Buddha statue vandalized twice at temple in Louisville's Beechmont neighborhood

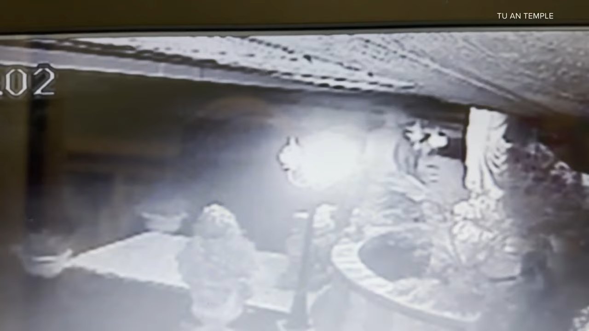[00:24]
Security cameras show the moment someone climbed the statue and knocked not one, but both hands off.